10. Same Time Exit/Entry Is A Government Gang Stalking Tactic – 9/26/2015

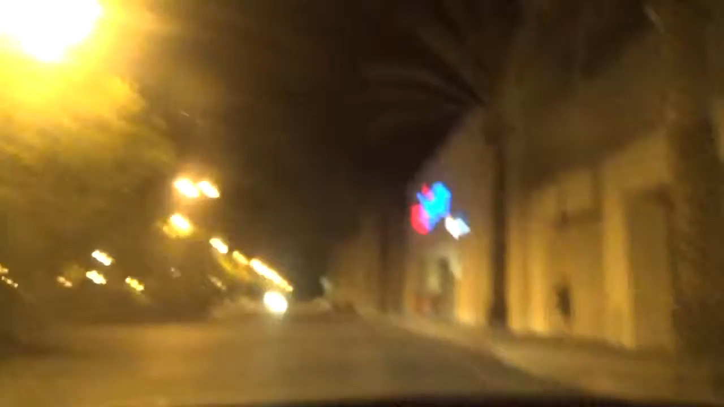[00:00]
Now, they didn't have the dog food at Petco, so we have to come to PetSmart. And I want you to notice the person in red, people in black as we arrived.